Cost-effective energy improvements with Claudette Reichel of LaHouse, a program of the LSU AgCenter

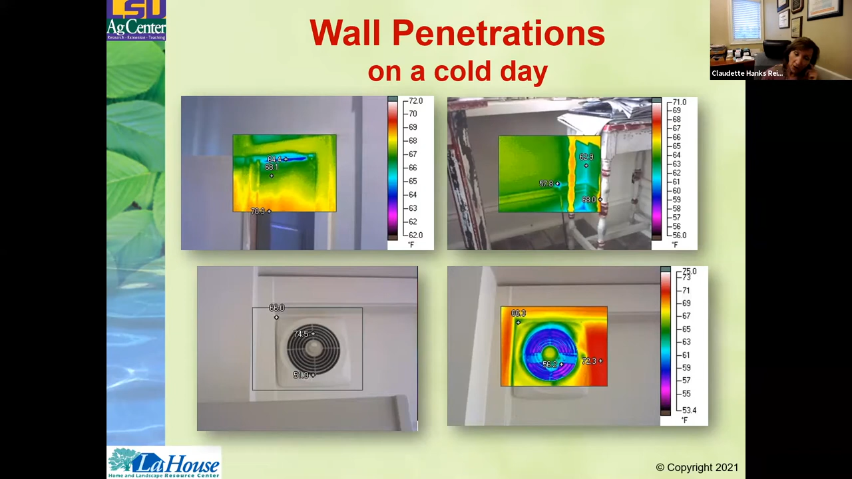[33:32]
major temperature differences where there are leaks on a cold day through the wall. You know, whether it's a fan or where the wall meets the ceiling or common areas.